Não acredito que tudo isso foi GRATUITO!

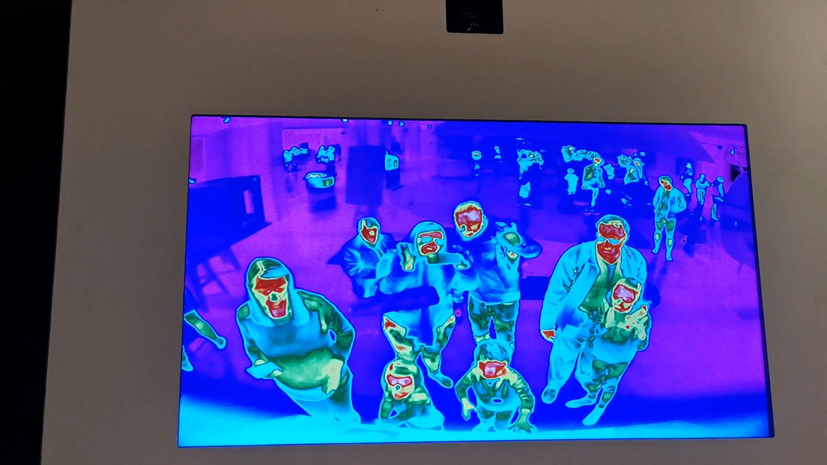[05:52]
Somos nós. É Erick e eu.
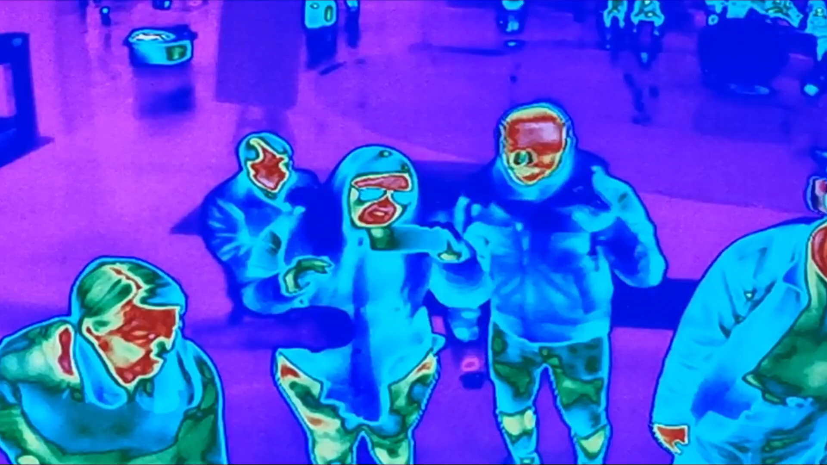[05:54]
Parte vermelha. Calor.
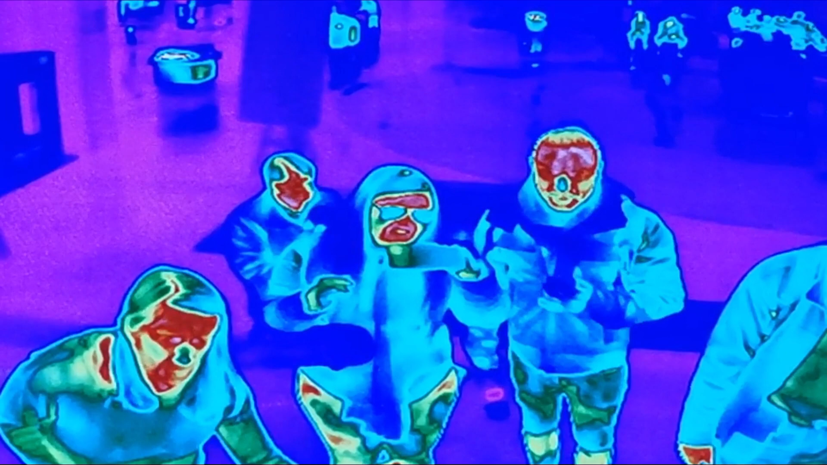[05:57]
Parte verde, não faço ideia. Mas eu acho que deve ser a parte que está inflamada.
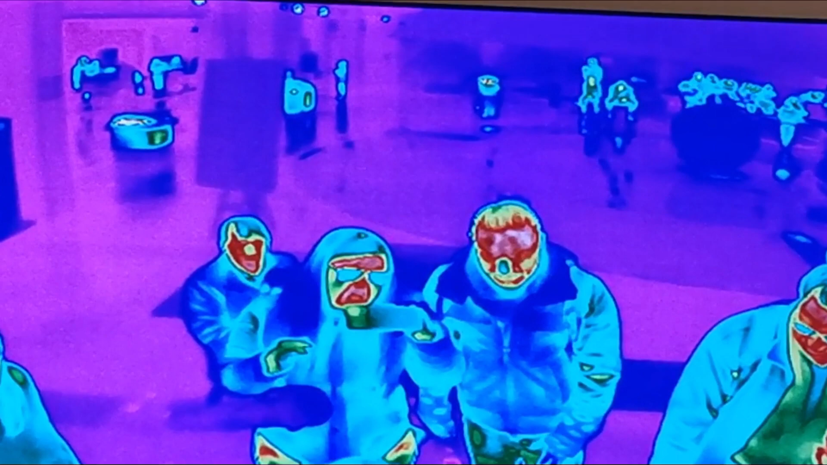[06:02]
Estou lascada. Está tudo inflamado, gente.
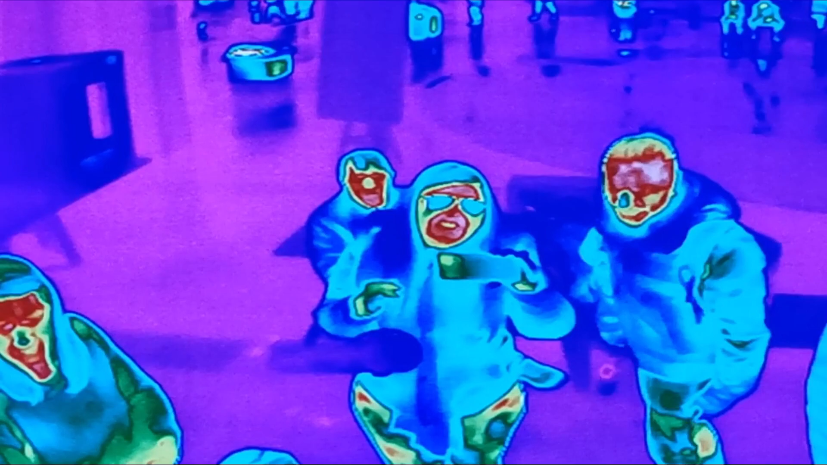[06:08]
Por tanto andar. Andamos muito.
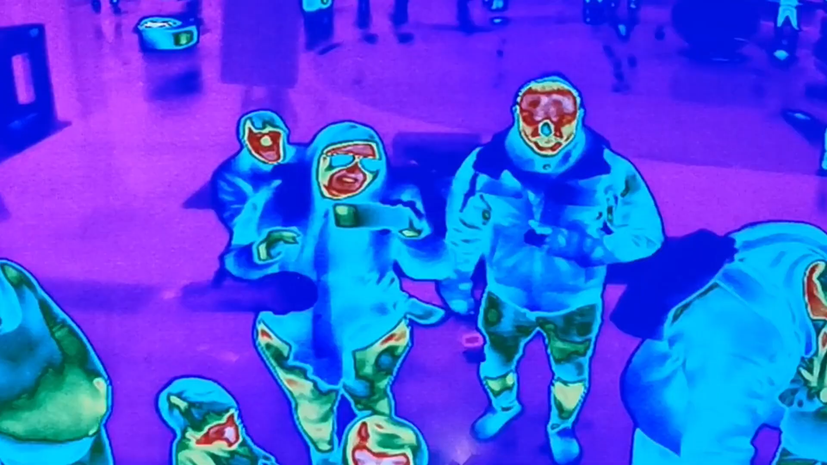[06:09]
Agora, como vê, olha só que da hora. Ó.
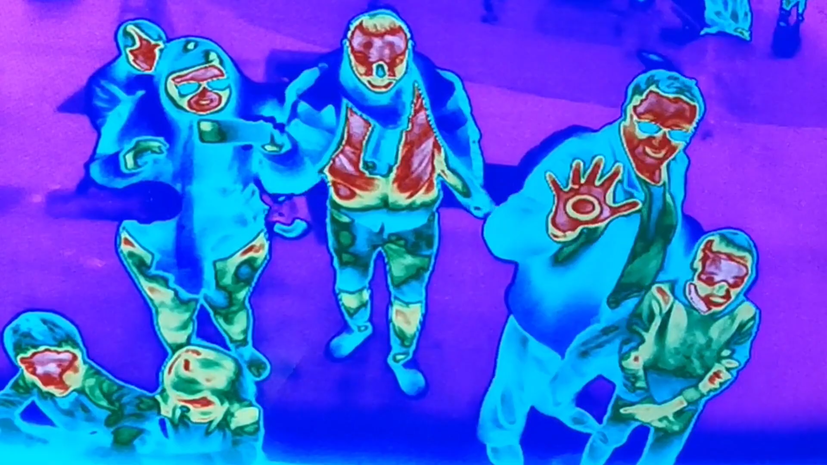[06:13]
Ó. Uau.
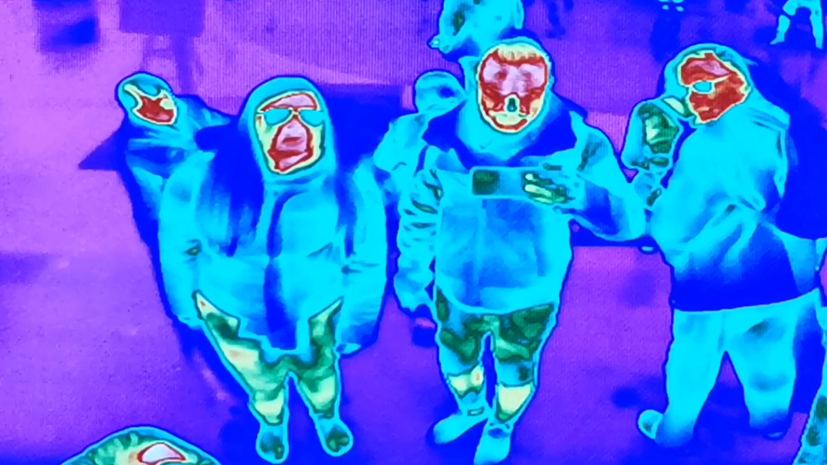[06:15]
Descobrimos o significado das paradas.
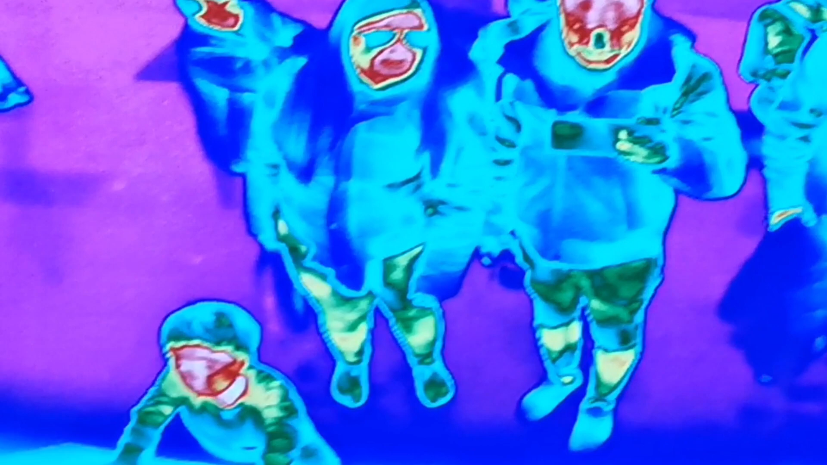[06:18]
Vamos lá, meu amor. Explica aí. O vermelho é o mais quente. Isso. Amarelo, quente.
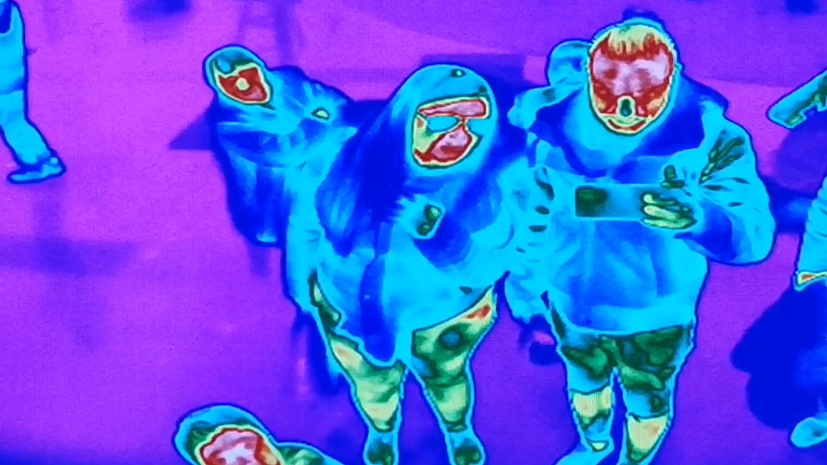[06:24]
O verde, médio. Mas ainda está quente. Azul, frio.
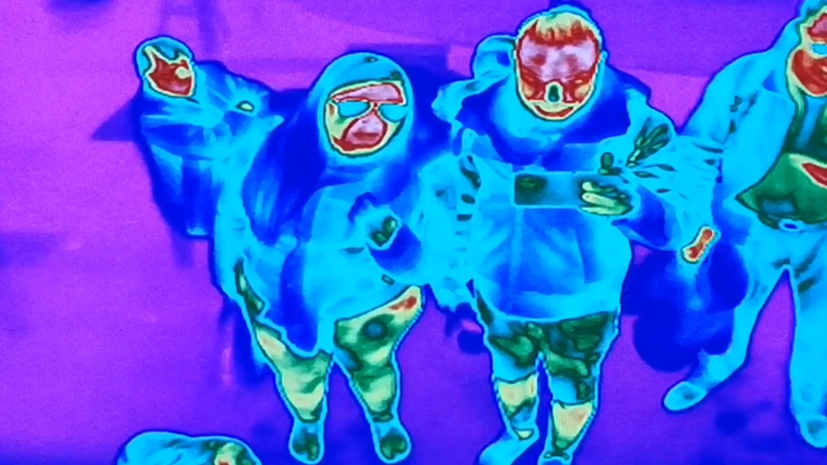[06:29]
Poxa, acho que congelou.
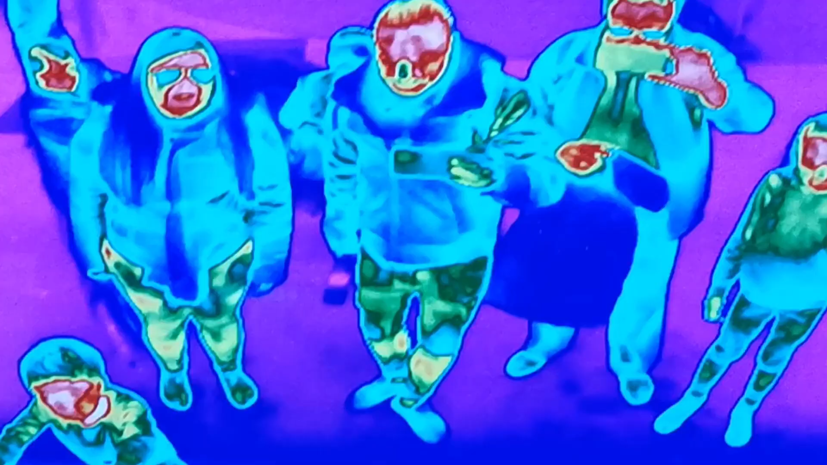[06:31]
Olha isso aqui, gente. Olha.
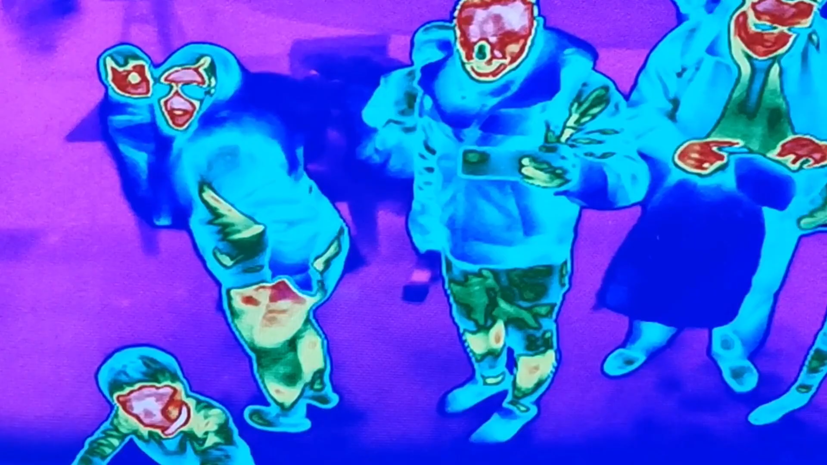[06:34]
Olha isso. A anca da mulher está tudo vermelho. Está queimando, mas o bumbum está gelado.
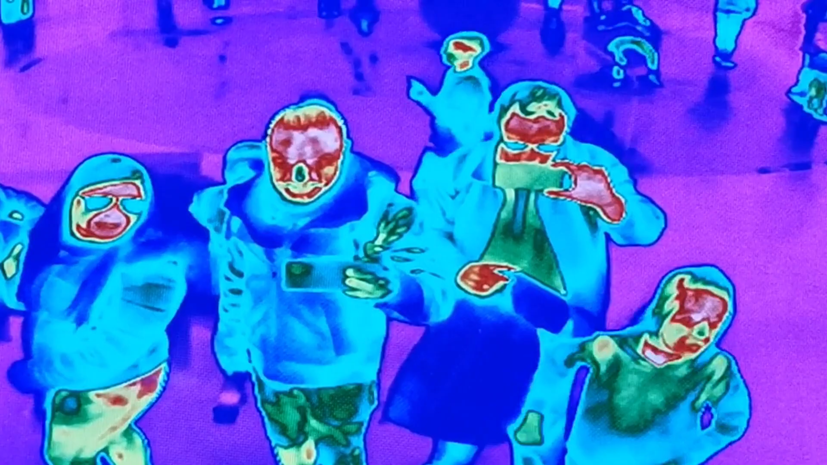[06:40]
Olha só. O bumbum está gelado. Foi engraçado essa, amor.
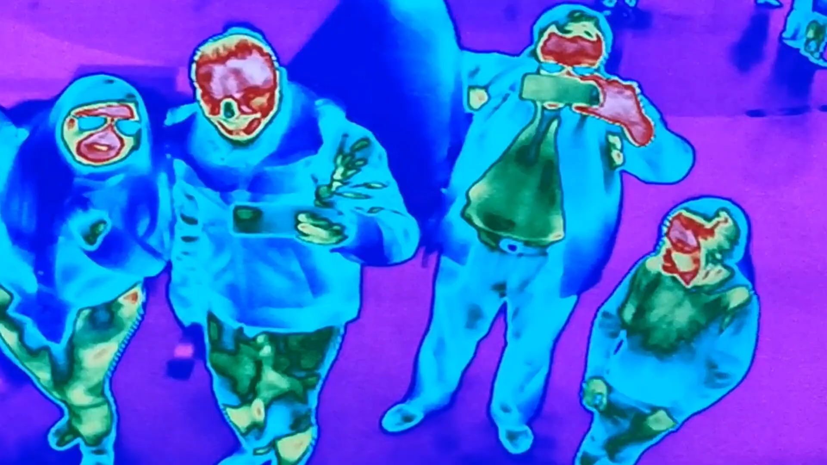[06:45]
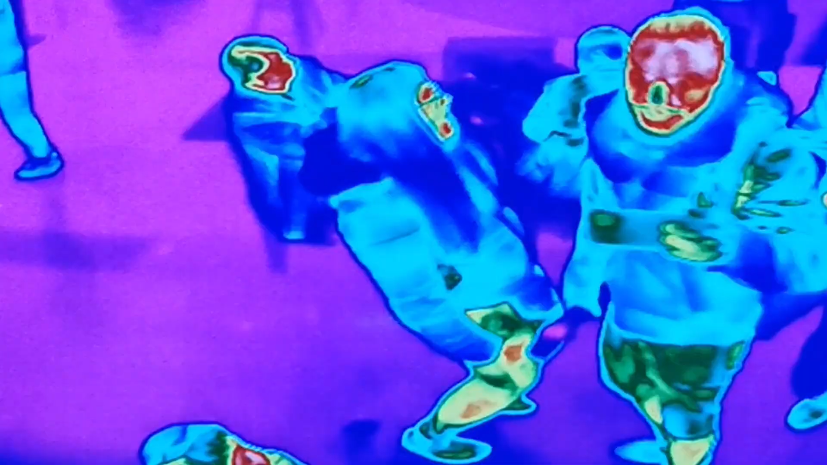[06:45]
O meu não, gente. O meu bumbum está geladinho. Está normal. Essa aqui já é a parte da medicina, né, meu amor?